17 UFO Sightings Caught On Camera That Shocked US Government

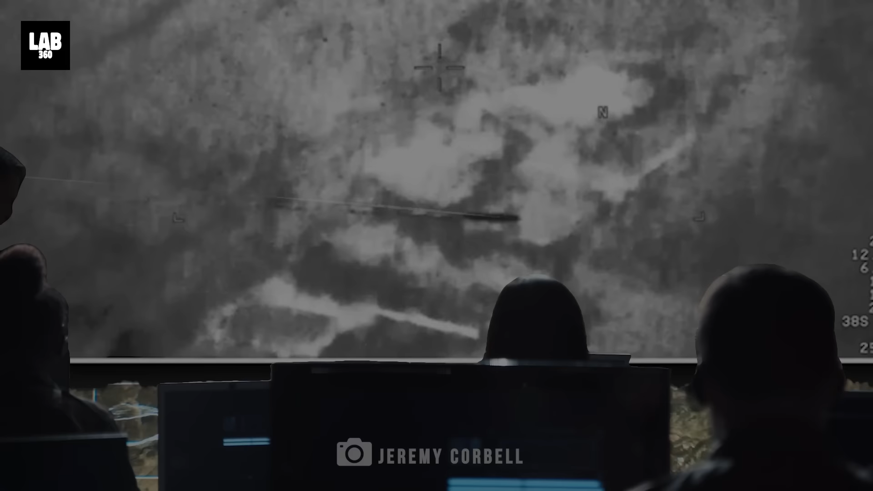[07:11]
images were taken north of the city of baghdad by the u.s air force using a reaper drone with a thermal camera these
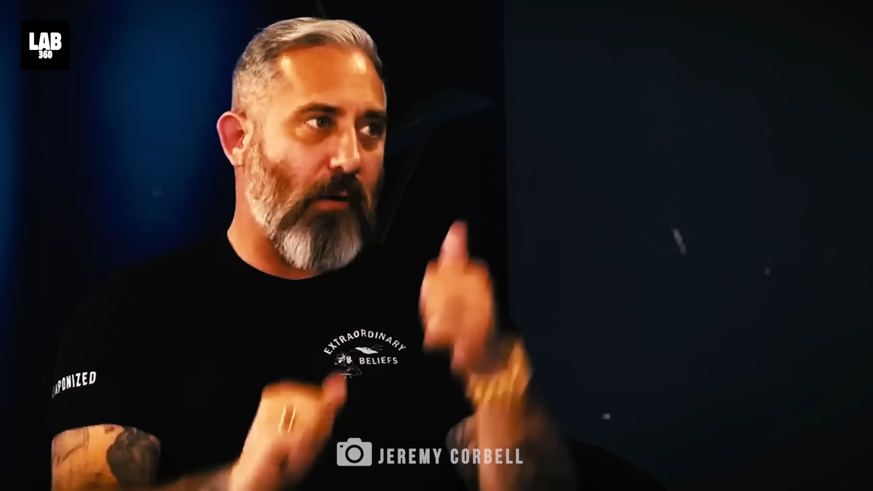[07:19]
images were later released by filmmaker and ufologist jeremy korbel who
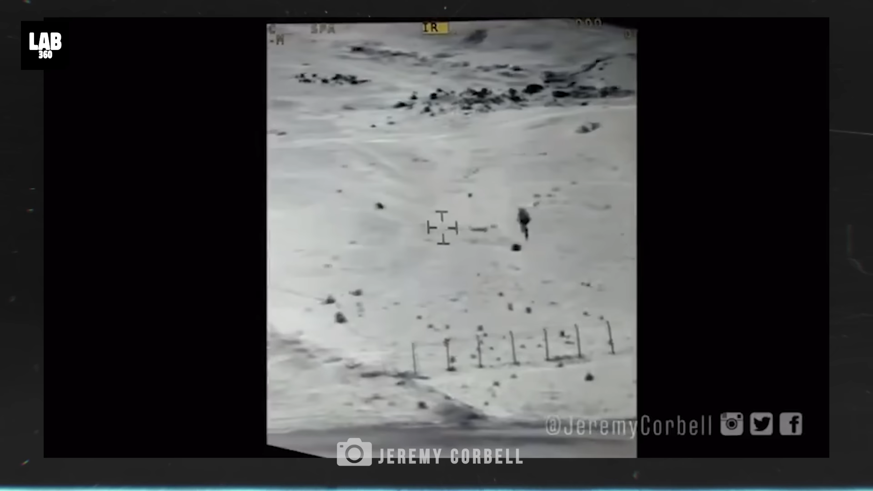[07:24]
also leaked the jellyfish uap video at the start of 2024. the thermal spectrum could it be seen but
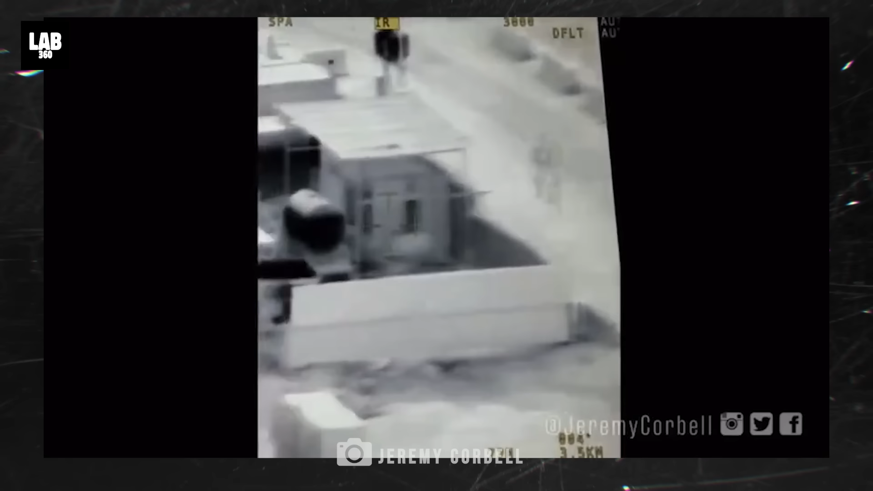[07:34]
anything that looks like that appears to have a payload that's a big deal it could be
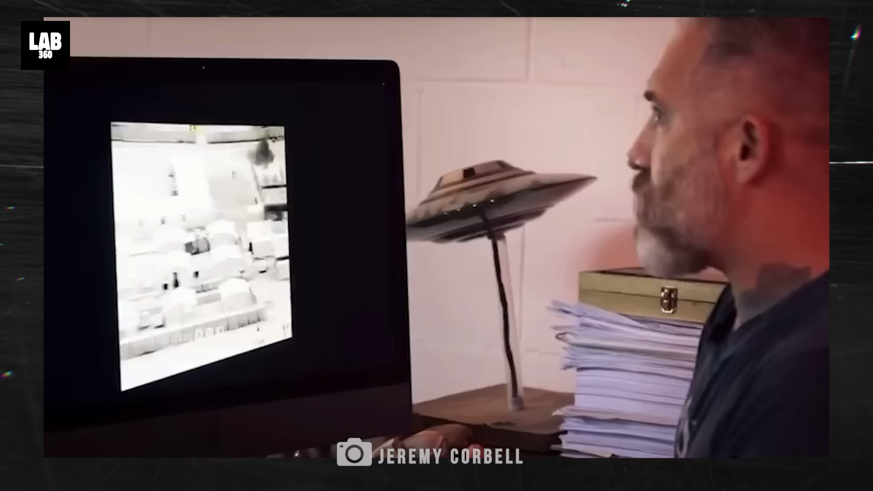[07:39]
dangerous so these are high priority when these six images were stitched together you can clearly see a disc-like object quickly zooming from left to right fast moving crafts are powered by propulsion systems like rockets or engines that create heat
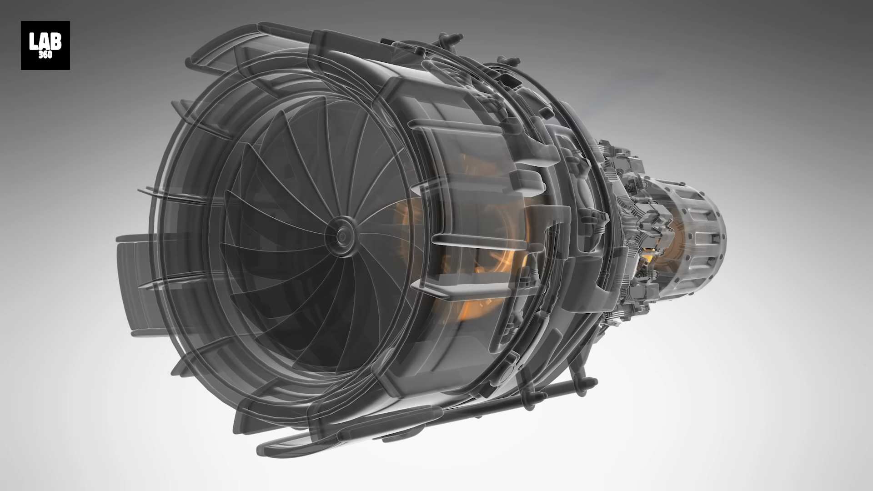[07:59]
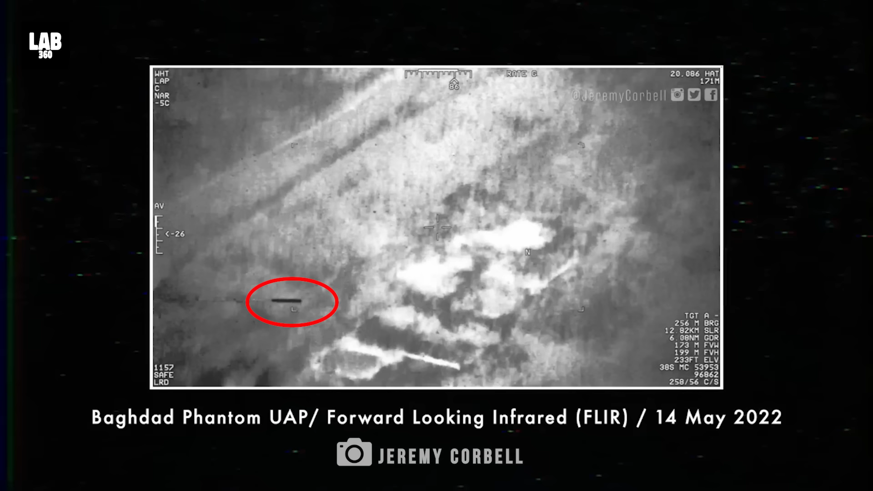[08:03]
but the thermal camera that filmed the object showed it was colder than its surroundings this goes to show that it was definitely not a rocket
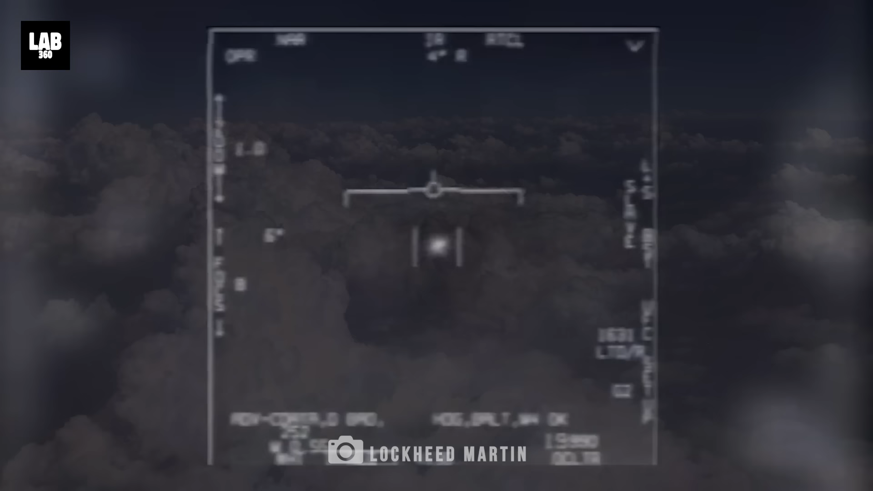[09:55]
also this uap was not giving out any plumes of smoke like a conventional aircraft the
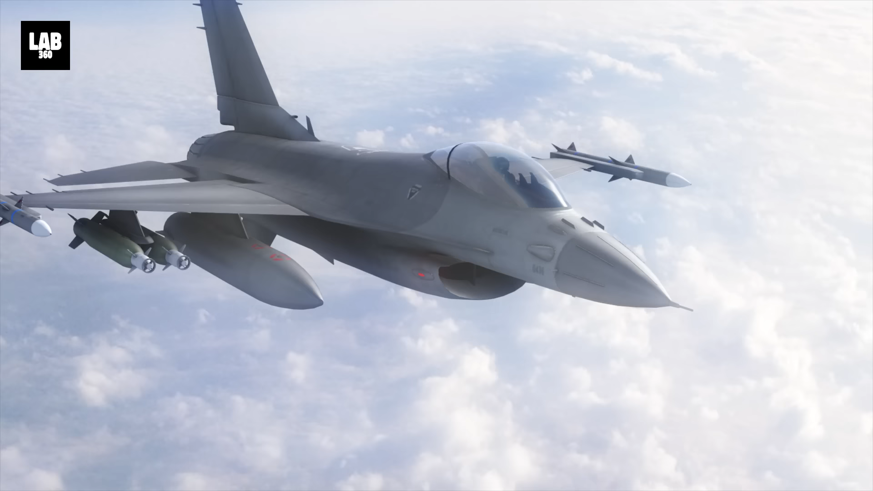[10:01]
fighter jet was moving at a speed of roughly 250 knots that's almost 300 miles per hour so this ufo was also moving
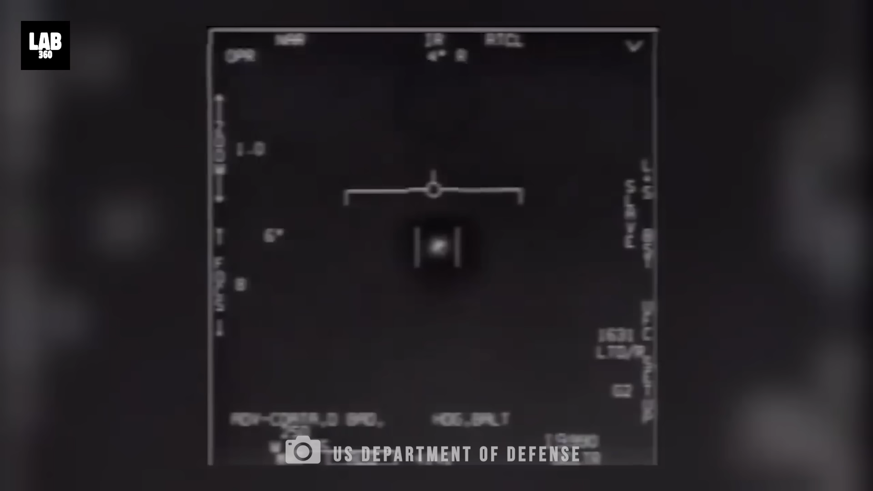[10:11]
at a relatively high speed just like the fighter jet the fighter pilot constantly tried to change the mode of tracking to
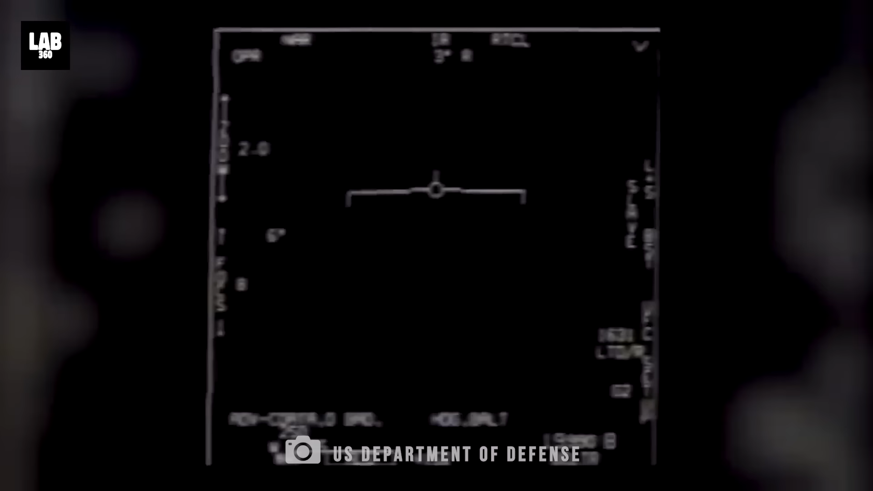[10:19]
get a
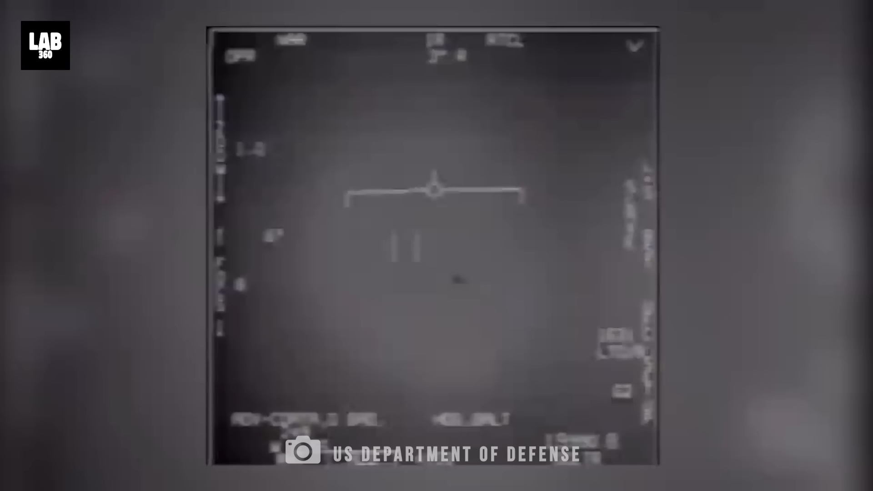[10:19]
better understanding of
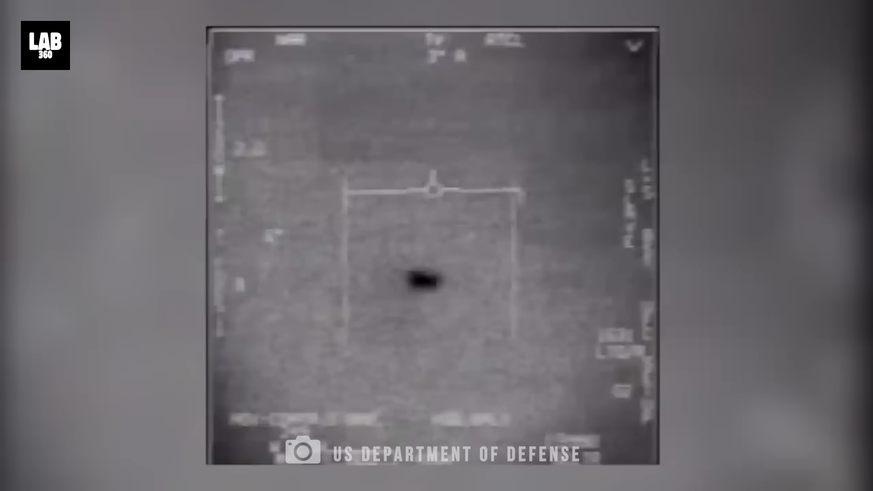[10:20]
the uap but to no avail and then after almost a minute and a half of tracking the uap it suddenly accelerated towards the left at an
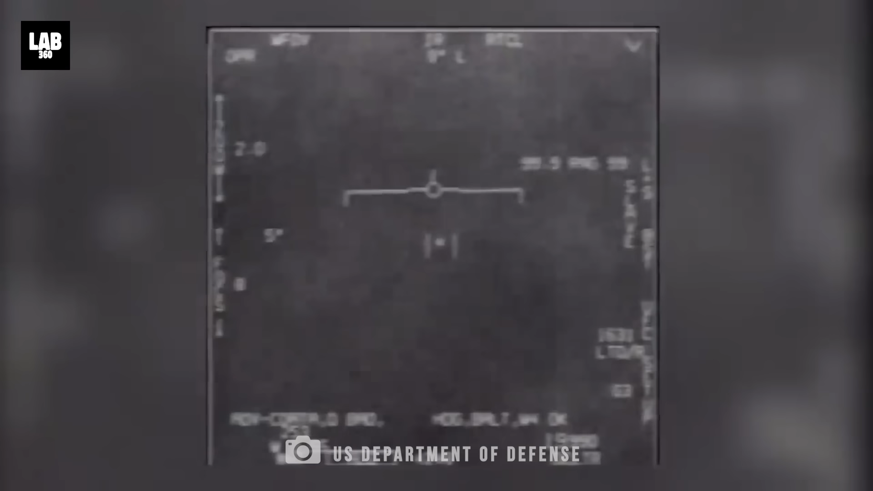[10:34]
unprecedented velocity moving out of the view of